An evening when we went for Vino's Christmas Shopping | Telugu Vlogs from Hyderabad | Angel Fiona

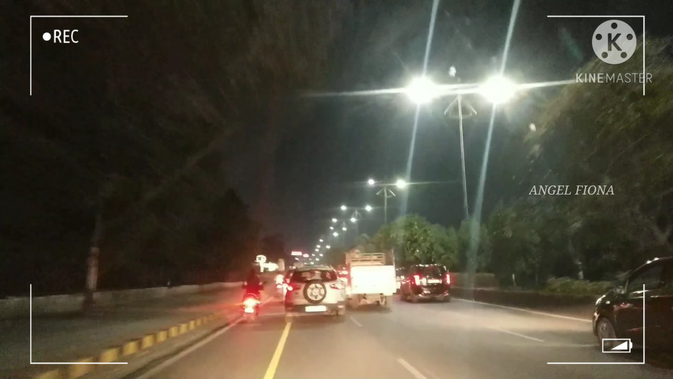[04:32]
సో మేము వెళ్దాము అని అనుకున్నాము. సో ఇంకా ఎలాగో వచ్చాం కదా, ఆల్మోస్ట్ ఇంకొక 20-25 మినిట్స్ డ్రైవే కదా అన్నట్లు వెళ్ళామన్నమాట.
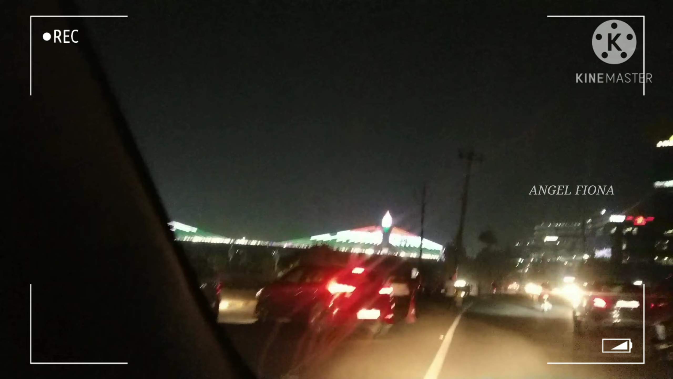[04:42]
ఇట్ వాజ్ వెరీ నైస్. యాక్చువల్గా అయితే బ్రిడ్జ్ పైన వెళ్తే మనకి అంత మంచిగా కనిపించవేమో ఆ లైట్స్.
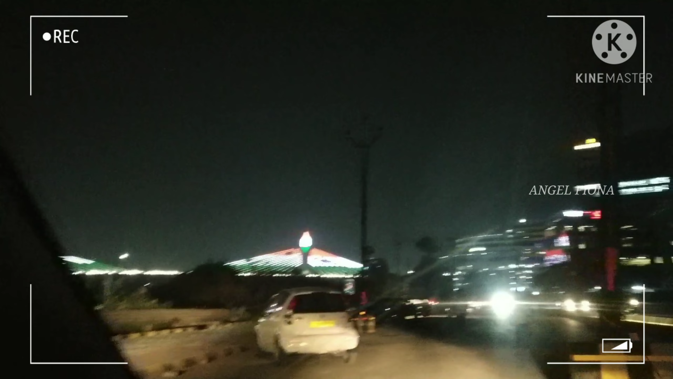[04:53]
మేము ఎంటర్ అవుతుంటేనే రోడ్ పైనుంచి చూసామన్నమాట. సో దాట్ వాజ్ వెరీ నైస్, వ్యూ చాలా అంటే చాలా బాగుండే. సో ఇది ఫస్ట్ అన్నమాట.
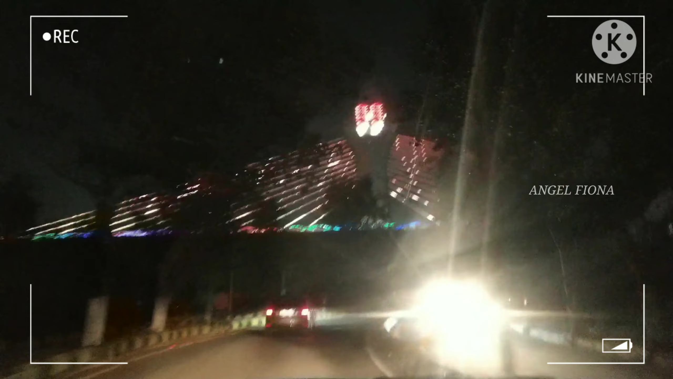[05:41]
కానీ ఇంకా ఎలాగో వినో పడుకున్నాడు కదా అని మేము జస్ట్ బ్రిడ్జ్ పైన చాలా పాస్ అయిపోయాము.
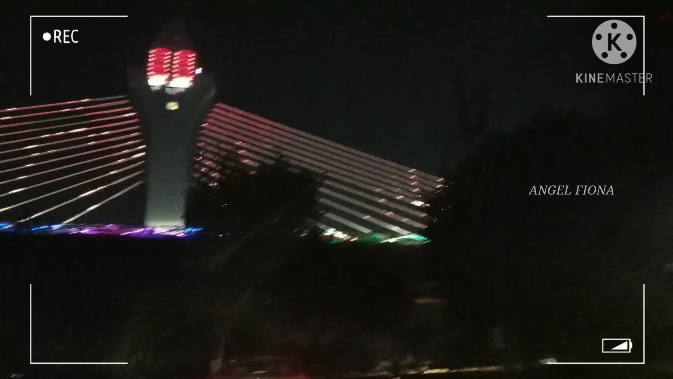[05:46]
బట్ మేమేం పిక్చర్స్ ఎక్కడ తీసుకోలేదు.
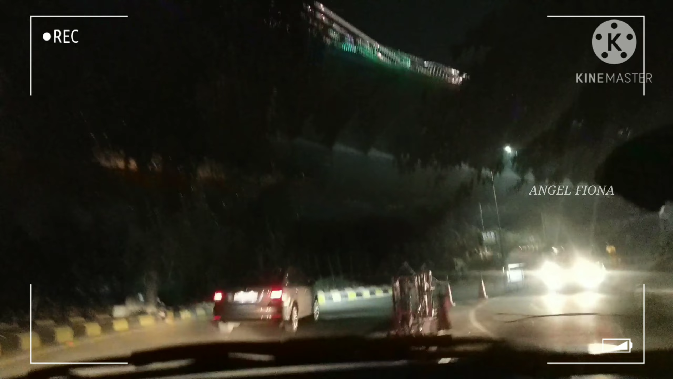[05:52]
సో అదన్నమాట వినో కోసం క్రిస్మస్ షాపింగ్కి వెళ్ళిన ఈవినింగ్ మేము ఇలా స్పెండ్ చేసామన్నమాట. కొన్ని షాప్స్కి అయితే వెళ్ళి ఇంకా ఫైనల్గా
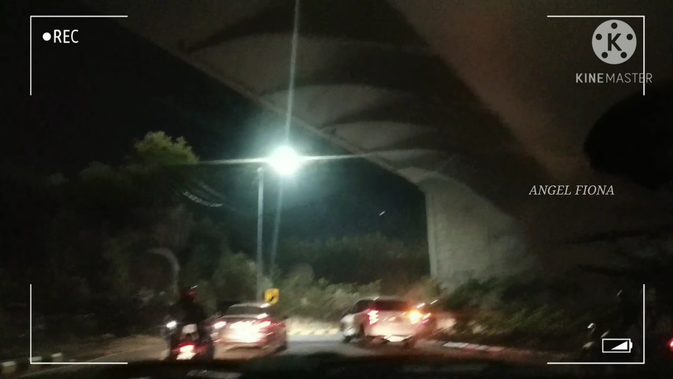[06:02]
ఒకసారి అట్లా కేబుల్ బ్రిడ్జ్ పైకి వెళ్ళి దాన్ని చూసుకొని ఇంకా రిటర్న్ వచ్చేసాము ఇంటికి.